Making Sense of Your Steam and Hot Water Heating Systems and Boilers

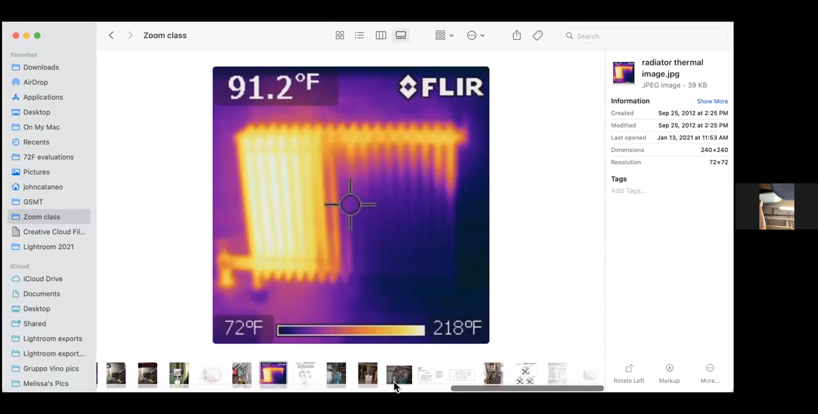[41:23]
On screen: spot 91.2°F, scale top 218°F, scale bottom 72°F
So we're sort of cheating ourselves of not getting the potential of this radiator.
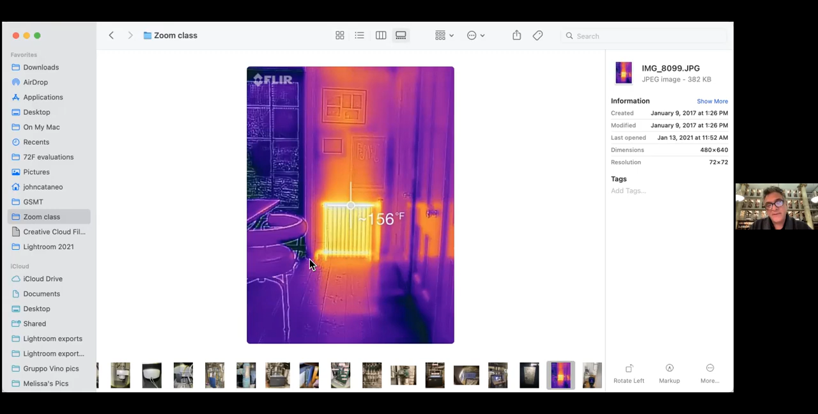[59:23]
On screen: spot 156°F
The pipe comes up from the floor, feeds the top, feeds everything evenly, and then the return water goes back to the boiler from the bottom of the radiator. That's a game changer to have one of these thermal imaging cameras.
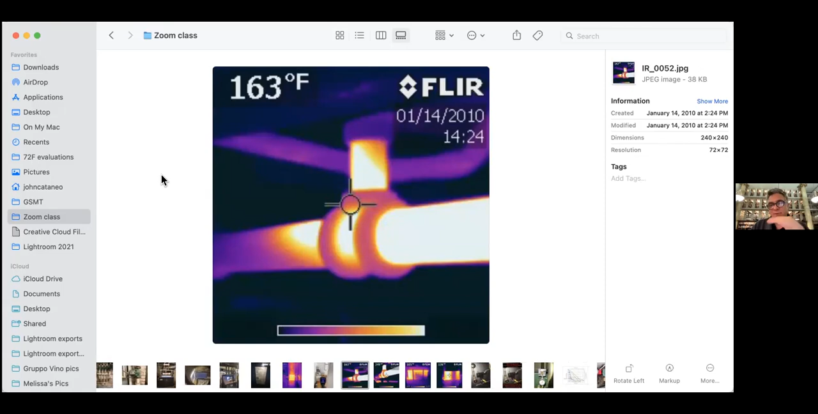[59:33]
You can actually watch the heat running through a building, through the piping. Here's where it's showing me some pooled water. This pipe is back pitched. It's actually got water stuck in the piping here, so that when this steam comes around this corner and gets there, it creates a ton of noise, just a ton of noise. And that's very difficult to figure out when you're looking at something, but using these cameras, and every heating technician should, I mean, these things are cheap now.